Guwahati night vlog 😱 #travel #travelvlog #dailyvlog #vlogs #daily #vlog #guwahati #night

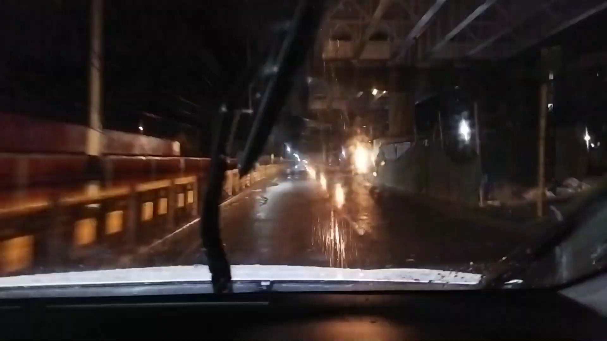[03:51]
प्लायो बर का निशे गाना जा रहा है सिंगल रोड को भी इसी रास्ता खरब है पाना दिया सिंगल रोड तो इसमें थोड़ा दूर जाना पड़ेगा तो चलिए आगे जाते हैं
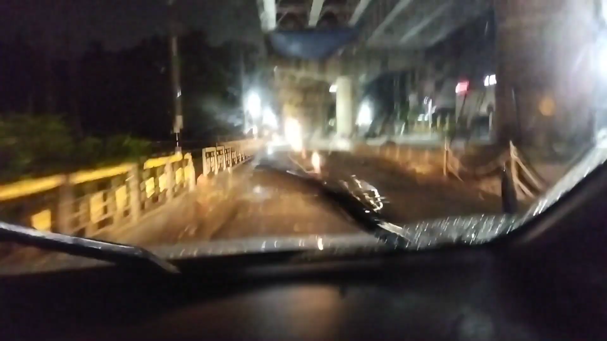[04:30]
यह रास्ता खरब लपे बाधन मिलने